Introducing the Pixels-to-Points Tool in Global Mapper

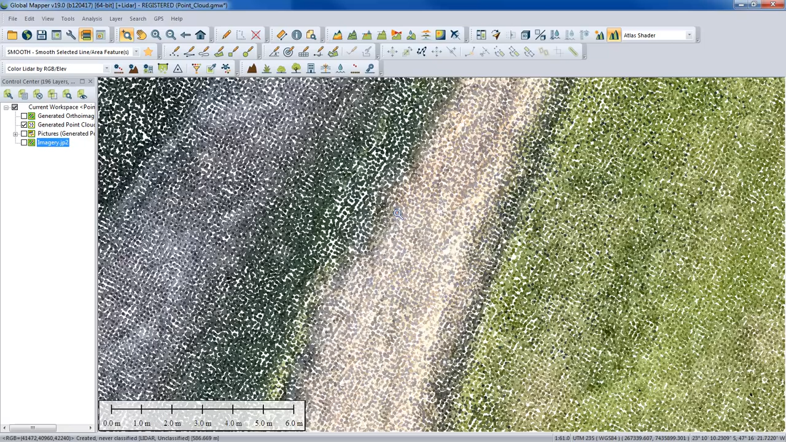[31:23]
Obviously, the colors of the images have been inherited by each individual point. Those who haven't seen Global Mapper before, again, we'll just quickly take a look at some of the individual functions here. We're zooming in so we can see the individual points themselves. So you can see how closely spaced they are. We can take a look at the metadata for the point cloud, and it will tell us that the spacing, the average spacing, is just about 7 centimeters.
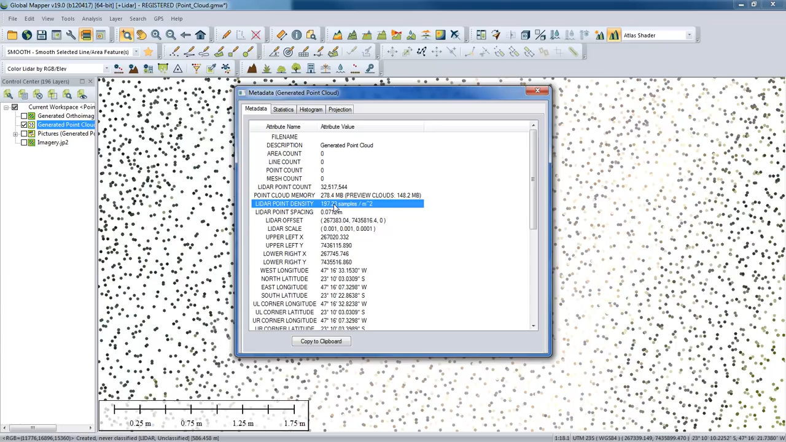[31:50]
It's about 200, just under 200 points per square meter. Certainly, much higher resolution or density than we would typically find if we were working with traditional LiDAR data.
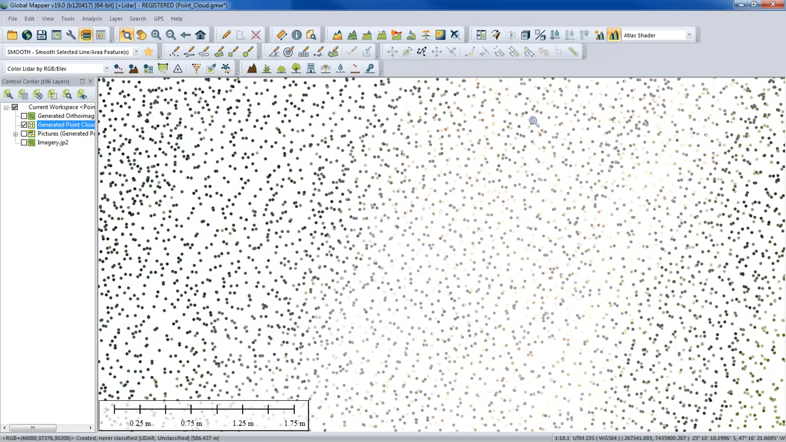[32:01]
Anything that you do with this data, any processing you do, is obviously going to be reflecting that higher level of detail.
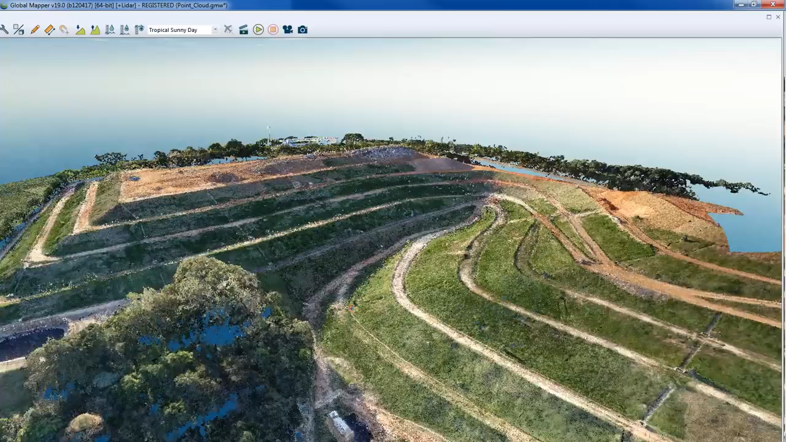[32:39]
You can see this originated as a series of images, just simple images, 192.
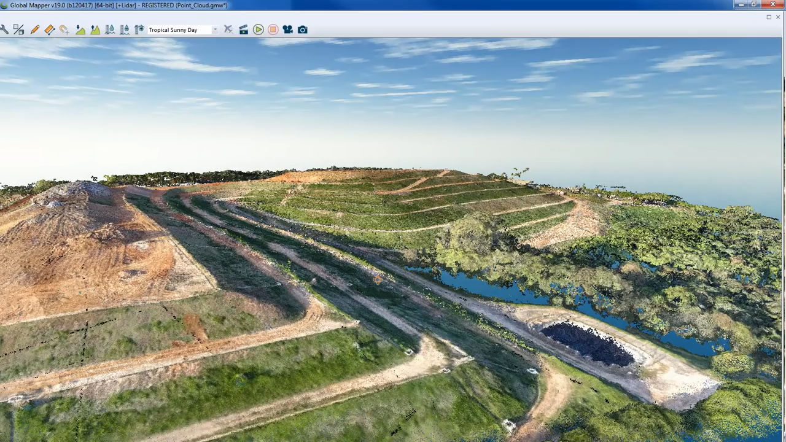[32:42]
Through the process of photogrammetry, we're able to generate our point cloud.
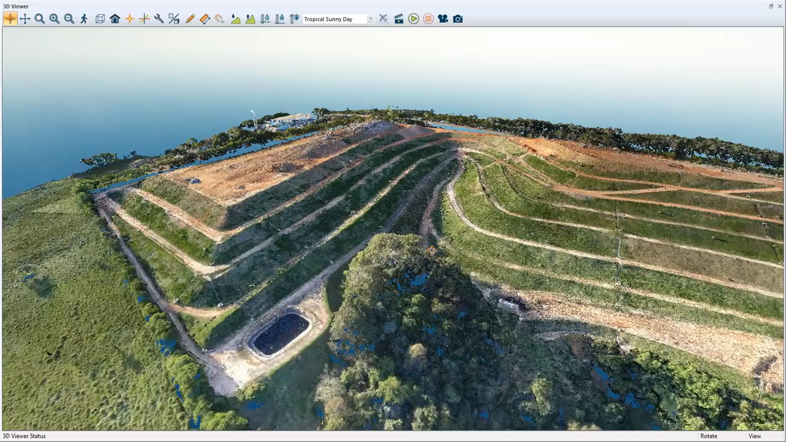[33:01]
Again, there's my pawn that I referenced earlier.
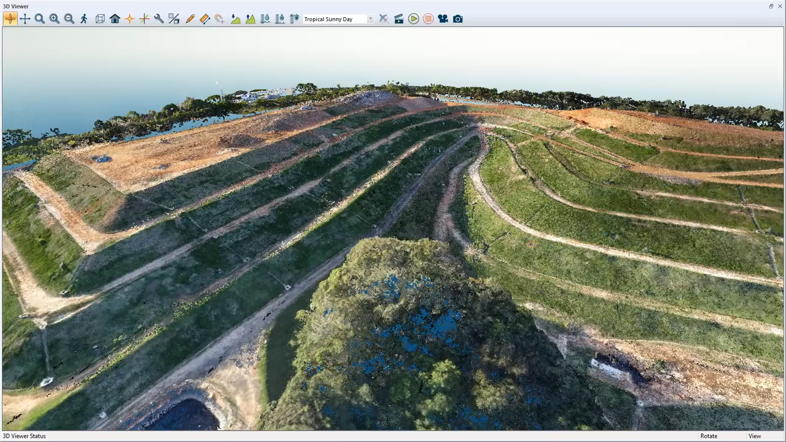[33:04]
That's just a quick preview of the end result. Again, hit that Run button, and you'll end up with point cloud such as you see here.
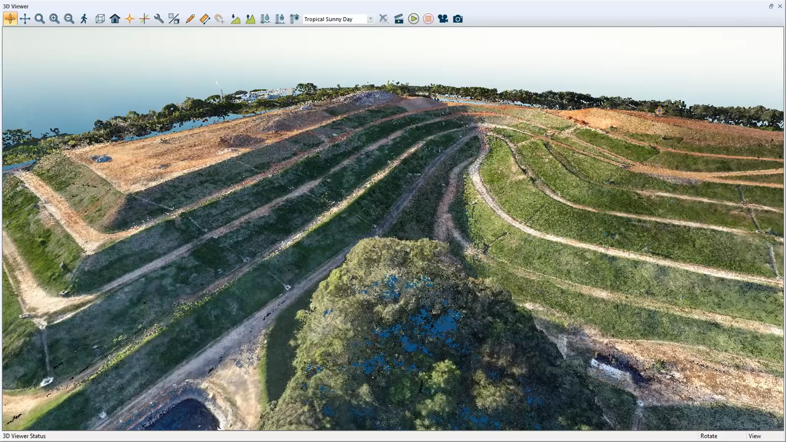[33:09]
One of the things that we mentioned, we said we would get back to you later, is ground control.
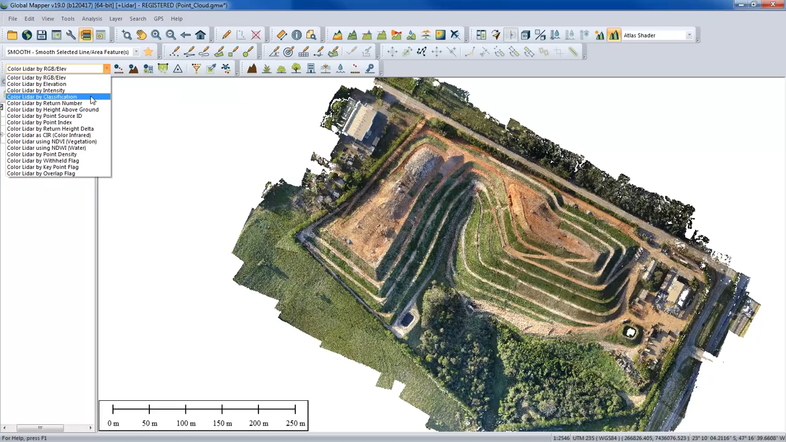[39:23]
The key elements of this point cloud are the fact that it's got an X, Y, and a Z, or a Z value. And that's evidenced by the fact that if I visualize this by any of the variables we have that we would typically apply to LiDAR, classification included, we don't have any classes. There's no distinction in this point cloud between what's a tree, a building, or an instruction, and ground. Now, for most of the procedures that we recommend you follow when using a point cloud, you'll want to first identify ground. If you're doing extraction, you want to eliminate ground or identify ground in order to determine what's extracted, whether it be a building or a tree, etc. So ground detection is one of the key components of GlobalMapper, or the LiDAR module.
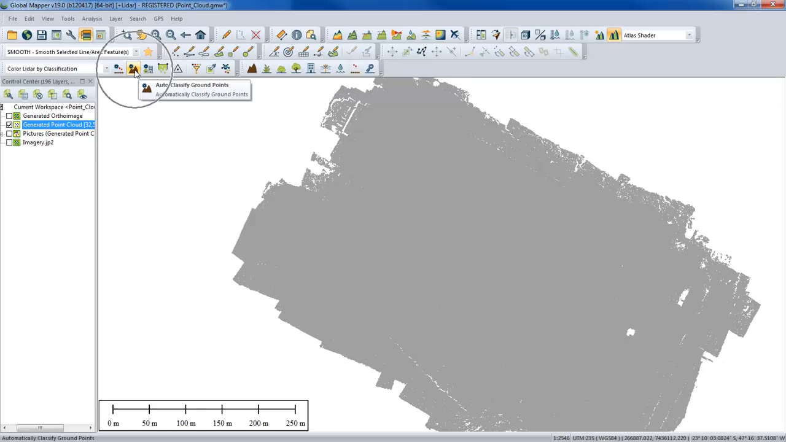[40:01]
So what we're going to do is we're going to initiate this process using our auto ground detection function. This is not new. This has been in the LiDAR module for many generations of the product. Basically, what we can do in here is determine, within the array of points, which points are ground, and it will automatically classify those. And you'll see that visually on the screen when we're done. Now, a few options here to note. We have the option to determine the sampling area, or the bin size as we call it, to determine where it would identify a plane surface, a ground surface. You can derive that from a multiple of the point spacing, but we've found that, especially with this drone data, a physical unit works best.
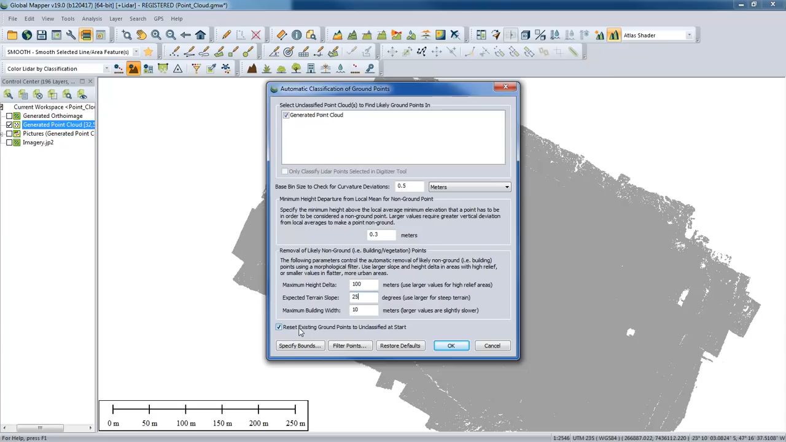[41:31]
By the way, if you're going through this process yourself with your own data, it's a good idea to have this box checked so you can repeat the process with different settings to see what gives you the best results. You don't have to reset them manually every time. This will reset the ground points to unclassified at the start. Here we can see the final outcome of that, and you can see visually we have a different color. We have brown points. I'm going to use my profile tool once again just to quickly draw a cross-sectional view here. You'll see it has identified obstructions, or obviously features that are not ground,
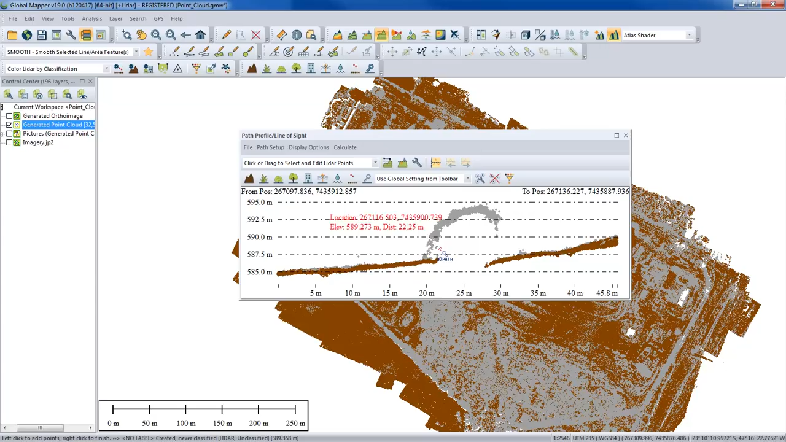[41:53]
and identified those that are ground, and colored those accordingly, or classified them accordingly. Each of those have been assigned a ground classification. I think there's a lot of vegetation down here. It's obviously removed those from likely ground. Here we have applied a level of intelligence to this point cloud that gives us a basis for generating things like a DTM, or if we wanted to proceed and identify buildings or things like that, we now have ground points that form the basis of that process. Now the final kind of workflow here is to transform this into a surface,
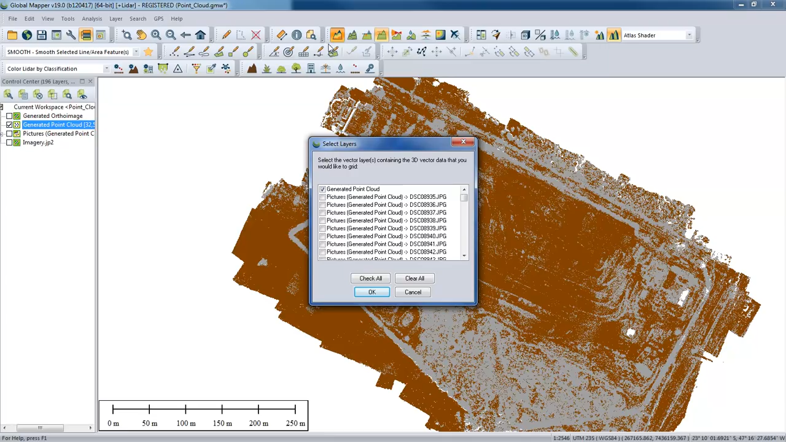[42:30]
a gridded surface, essentially using our gridding tool. Basically choosing the gridding tool from the toolbar is going to give me the option to choose the layers. It's obviously only relevant for the point cloud layer. One of the things I want to do before I set the other settings is to make sure that I'm only going to be gridding based on the ground points that I've just created.
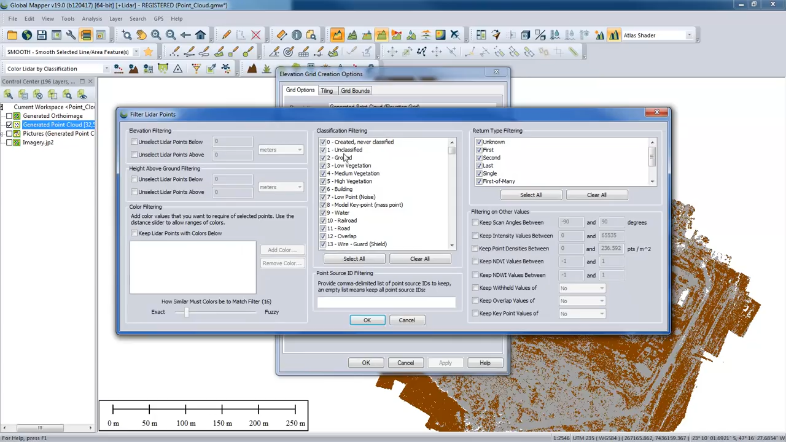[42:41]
So I'll clear all, choose ground, leave all the other filtering options as they are, and again with the option to define the sample spacing. Oh, by the way, we are creating a DTM. The options here are to triangulate all of the points, which is not typically recommended, especially when we have such high resolution data. It's going to give you a model which will basically address the X, Y, and Z value of every point and triangulate based on those.